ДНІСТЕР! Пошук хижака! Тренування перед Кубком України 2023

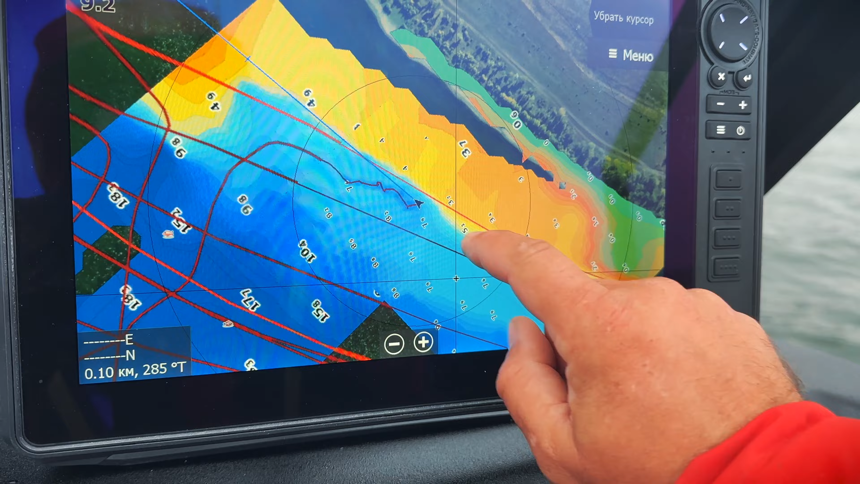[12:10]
Так, бачите хлопці, ми ось знайшли корч, ось він. Ось він цей корчик.
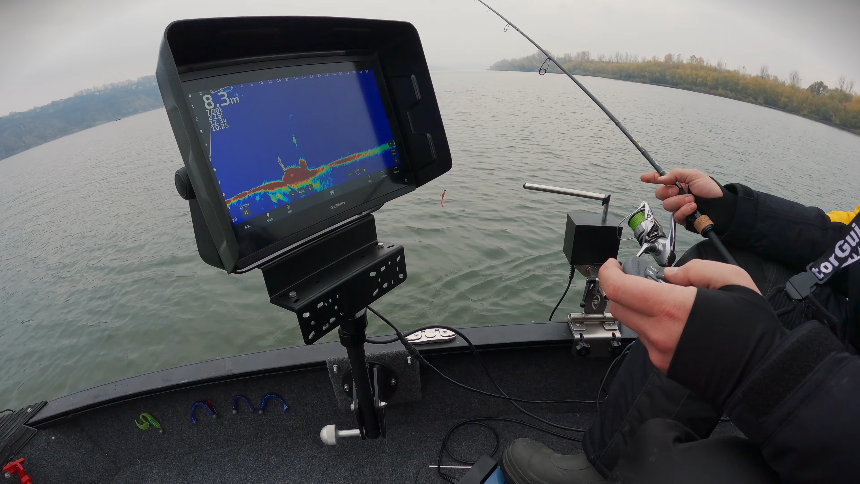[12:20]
On screen: depth 8.3 m
Зараз на нього виставимося і будемо чітко бачити направлення закида. У нас електронний ротатор, тобто за допомогою ось цих педалей, бачите, ми можемо повертати датчик Panoptics.
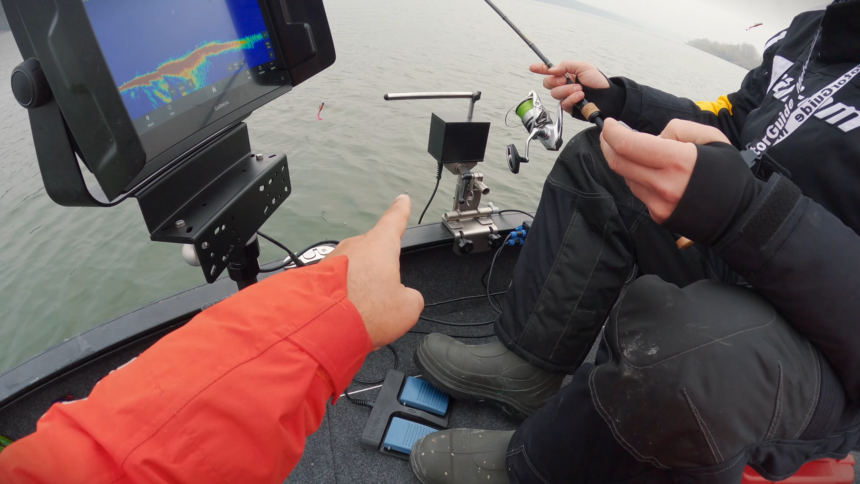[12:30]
І ось та штука, яка називається мною кочерга, бачите, вона нам показує направлення, де саме в нас знаходиться корч. Тому ми можемо чітко з вами бачити, в яку сторону нам робити закид.
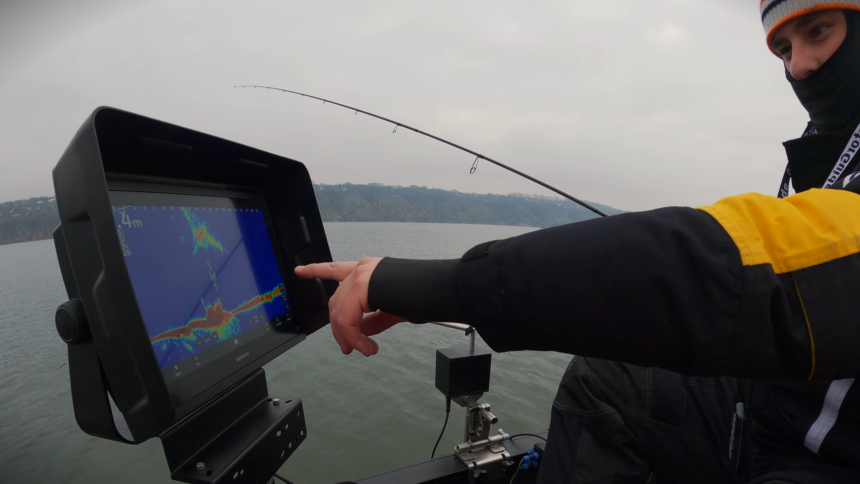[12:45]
Ось бачите, ось біла рибка над корчем. Самого хижака ми можемо зараз не бачити, тому що він може бути тут під гілками. Ви корчуємо, будемо вести приманку і він вийде за нею. Так, і ми це з вами побачимо. Давайте будемо пробувати робити закиди. Ось мені здається, що це може бути він, або це елемент корчу. Так, і відстань у нас 17 метрів.
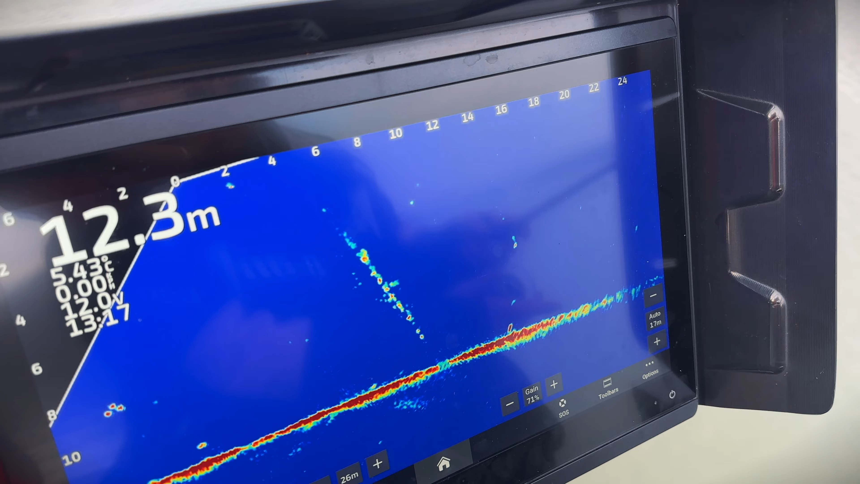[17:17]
On screen: depth 12.3 m
а ось липки липки плавають зараз Володимир намагається
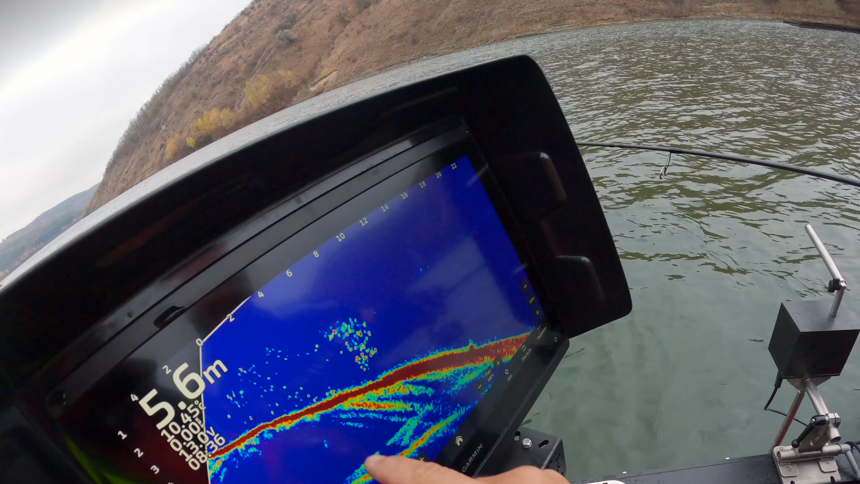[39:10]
On screen: depth 5.6 m
вон бачите дивіться ось якраз вона може просто підійти да ось якраз приманочка ось це стая білориби і хижак може ховатись просто під нею тому тут ми ловимо не в рибу а в цікаву таку локацію ось ще я вам показую від слідкового бачите наскільки круто видно приманку
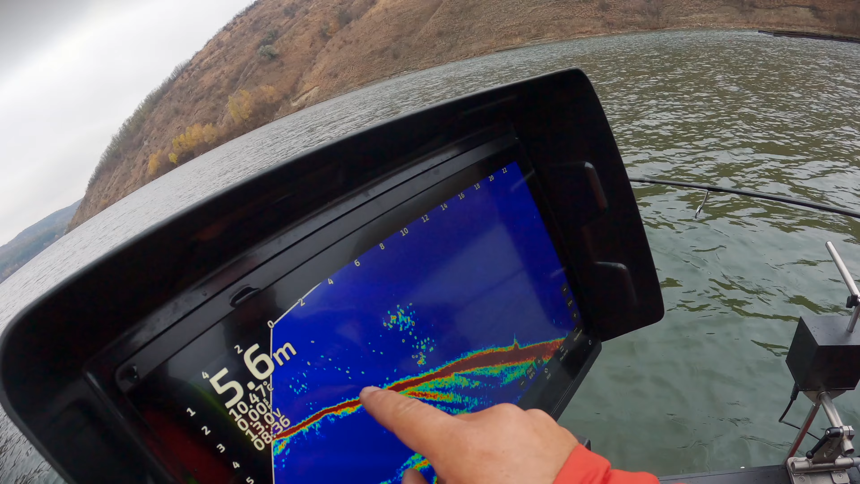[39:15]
On screen: depth 5.6 m
ось це все риба ось ось це приманочка ось то вже їй може чекати хижак так ось це до речі на 16 метрах так
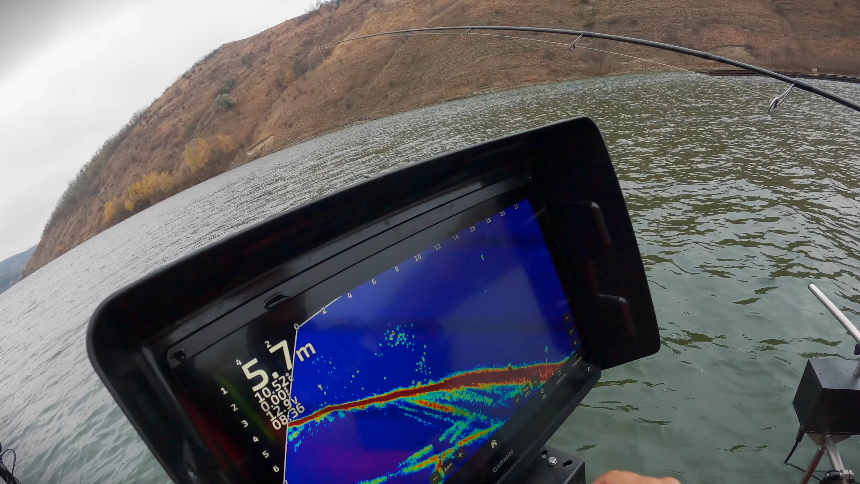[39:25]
On screen: depth 5.7 m
о вон бачиш давай а я зараз буду пробувати берегову бровочку проловлювати